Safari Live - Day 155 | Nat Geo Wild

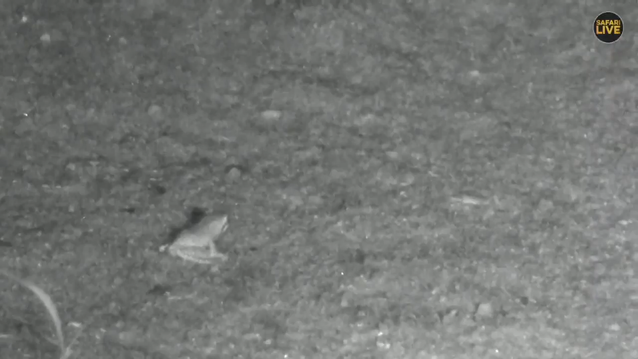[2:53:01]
Yeah. But too close. Let's see. Because I can't really make out much of it from that angle. I mean, I don't think you can either. Let me see if I can try and change the angle slightly. But this is quite cool. At least we're getting a frog. We're winning on the safari today. Okay, you ready? Are you ready, Vim?
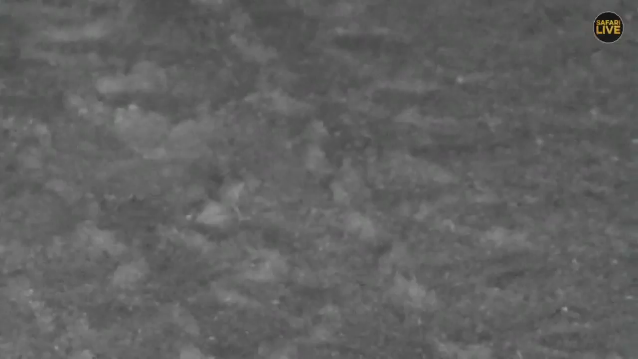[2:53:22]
We're going to start. We're going to shake, but we're going to leave it like that.
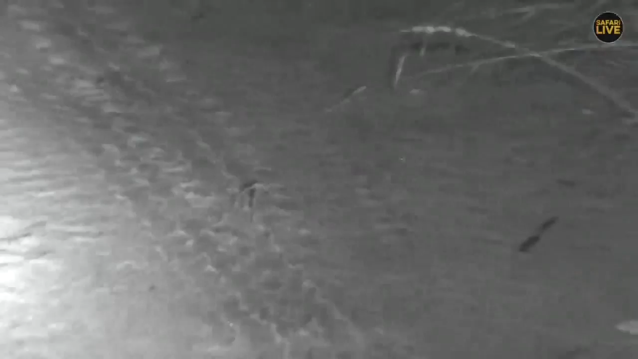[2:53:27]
There we go. Now we can follow it. Now we can sort of test. I've now lost it, though. Yeah.
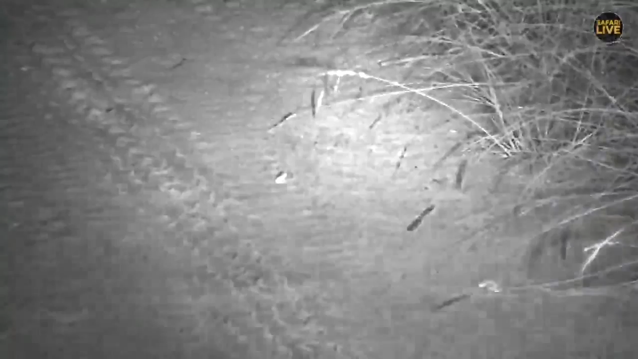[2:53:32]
Oh, that is it. We're going to watch, Vim. You have to tell me when. We're going to drop down as well.
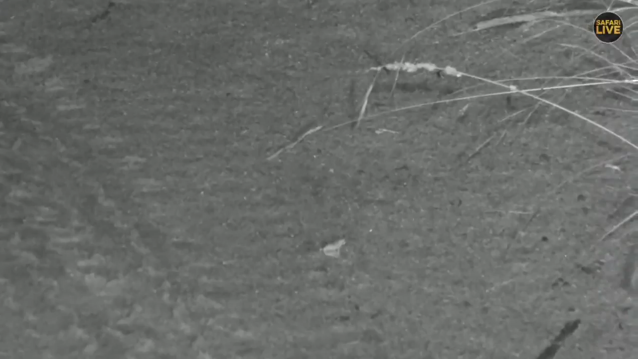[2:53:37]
We should start going down now.
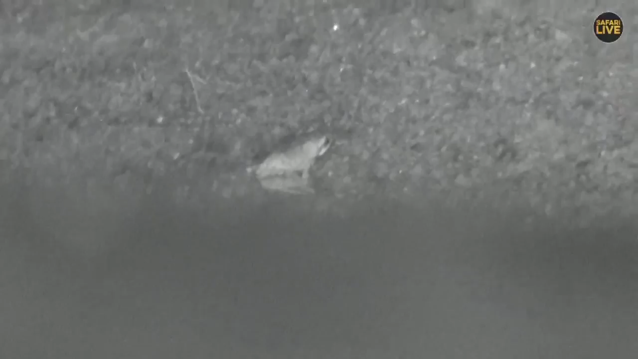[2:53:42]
Okay, there we go, a little bit further back. Deep. There we go. Just trying to get as close as we can to it. So that's quite cool to see. What are you though? The little tree frog. Trying to find where to give it a little bit of light. Maybe a little tree frog? Foam nest frog? I can't really see though. I can't really make it out.
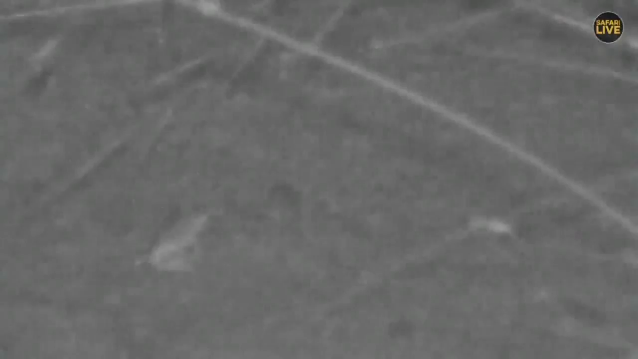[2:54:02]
I'm trying to see. No, you can't even see the patterns there. Eh? No. Please turn around. I can't see if it's got any stripes or anything on its leg either. It's very difficult to tell.
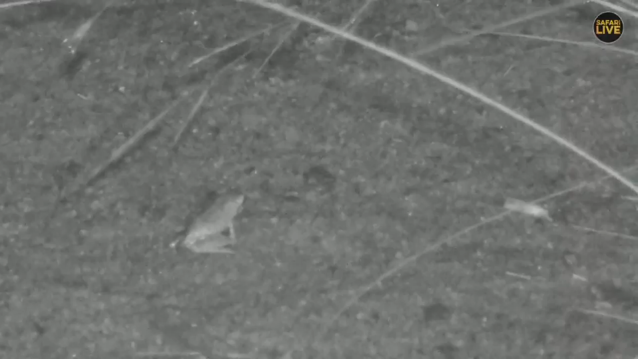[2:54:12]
But normally, juvenile frogs, if it is a juvenile frog, it's typically quite mottled. But that's quite cool. Magic Dragon was in there. You've asked if we've got them big birds that could eat a what?
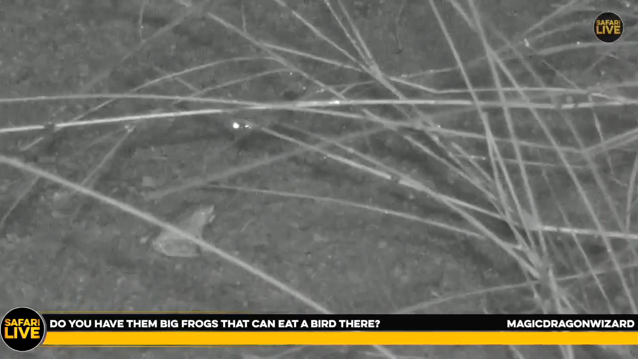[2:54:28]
What could they eat, Luke? I've forgotten.
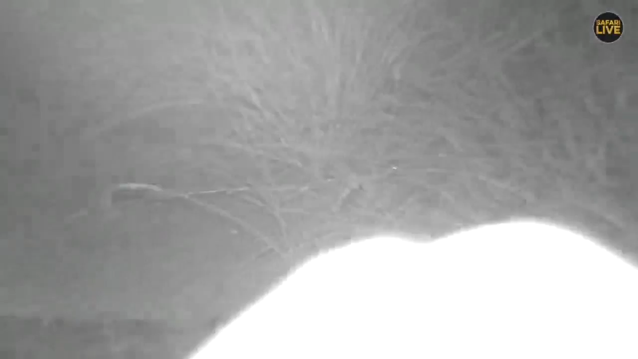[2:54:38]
Big frogs that can eat a bird. What about an African bullfrog? I've never seen an African bullfrog ever eating a bird, but I wouldn't put it past me. I wouldn't put it past a bullfrog, in fact. That's an interesting little frog. I don't really know what it actually is.
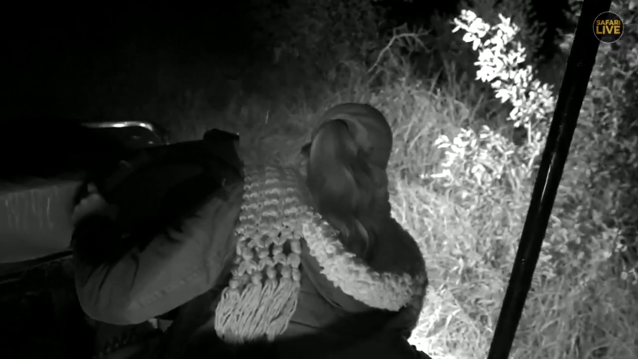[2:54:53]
I wish I could see it again now and I could see its face. But no, we don't have giant bullfrogs out here. I think they would eat birds. And then that's sort of the biggest. Even like the raucous toads and things like that, they're not particularly big that they'd be eating any birds at all. Oi, that was a little stumpy that we get all the time. Okay, well, hopefully the next time you come back to us, Vim and I have got one last song for you to end the night, but off you go back to Tingana, and I don't know if he started to sing just yet. No.
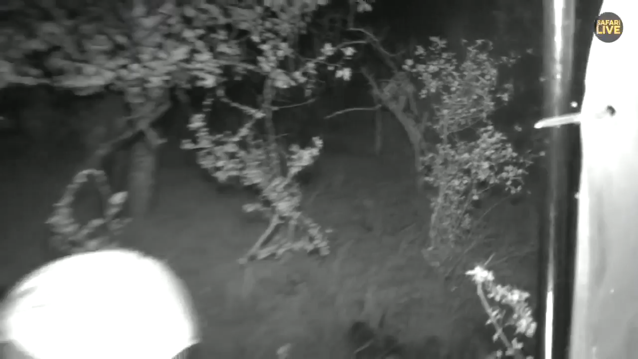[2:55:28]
He just jumped 2 seconds ago. And let's find out what he might have jumped to. And we just lost him. I just hold on for a few seconds. And can you see him there? Sep, he's right there. So let's make one more swing here. We can see him. And he is definitely interested in getting something for dinner.
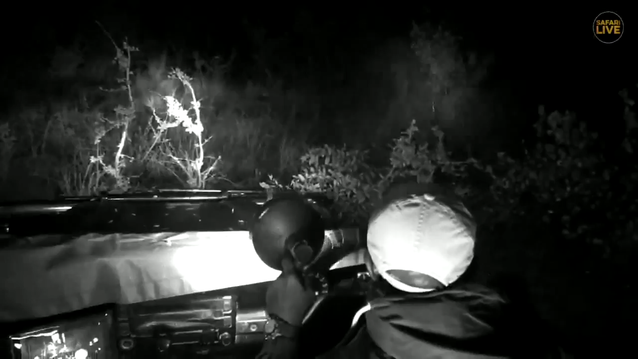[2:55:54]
We slowly, without disturbing him, want to... hang on, we still have the panels on the side of the road and on the side of the car. That's why it's quite a challenge for Seb to do what he's supposed to do and move forward a little bit. Oh. Okay, hold on. He's making a few attempts here, I think, of trying to get something for dinner. How is that, Seb?
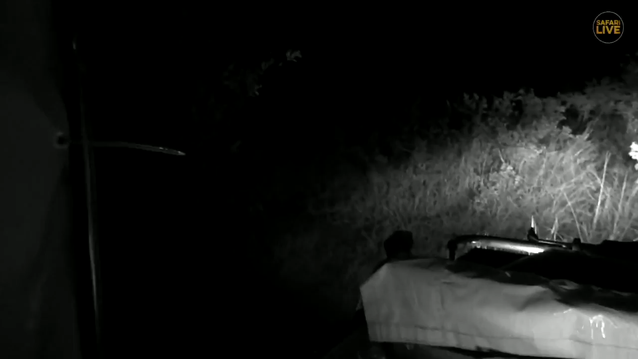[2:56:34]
Okay. Stop there. Yeah, just to our left. You see him there? He just moved again. Okay, don't worry. Don't worry. We have a very tight angle today of filming. You can see him there? Because we still have the panels on the side of the car. But there is our Tingana. And he's seriously on a mission to get something on the table for dinner tonight.